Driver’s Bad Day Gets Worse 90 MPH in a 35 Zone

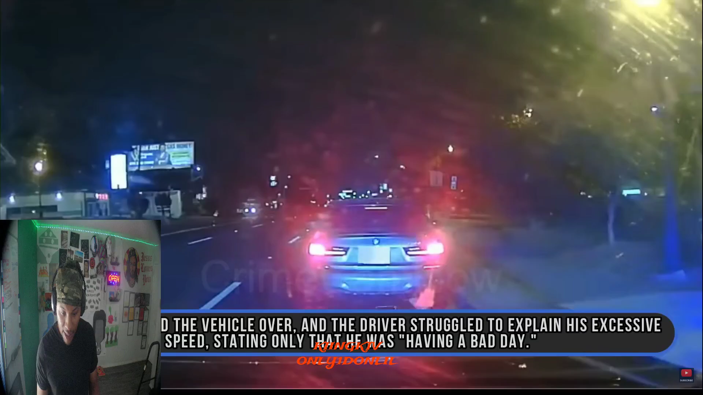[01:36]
struggled to explain his excessive speed stating only that he was having a bad day